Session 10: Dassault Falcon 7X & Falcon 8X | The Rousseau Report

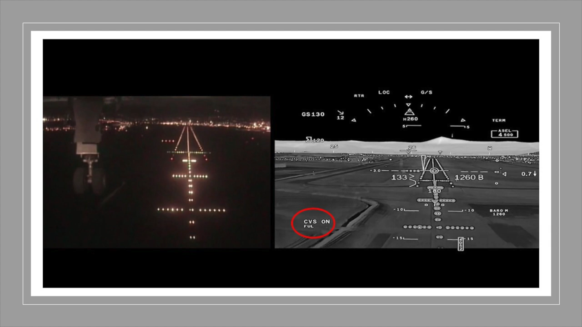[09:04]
Another first for business aviation and to DESO's credit, they fuse synthetic vision, infrared, and low-light imagery into a single depiction displayed on the PIC's head-up display and brand it the Combined Vision System or CVS.